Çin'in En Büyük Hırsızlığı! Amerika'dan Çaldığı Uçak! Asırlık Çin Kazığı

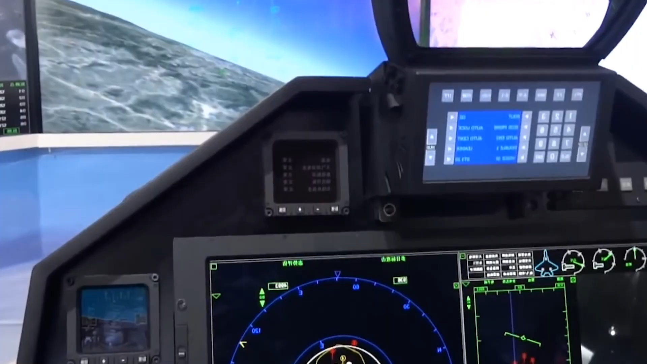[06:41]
Gördüğünüz üzere kokpitte çok geniş bir monitör mevcut. Işık sızmalarını engellemek için de etrafı gölgeliklerle kaplanmış.